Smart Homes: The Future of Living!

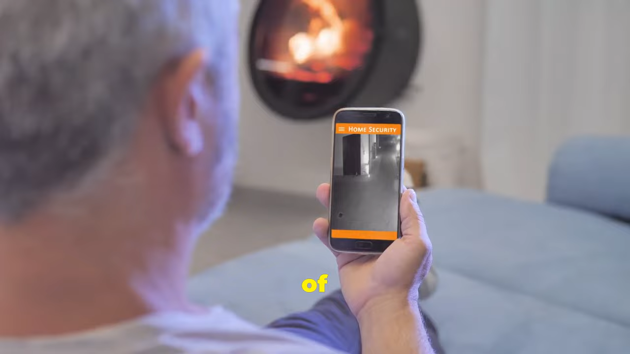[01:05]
Sophisticated smart security systems ensure you are always connected to your home.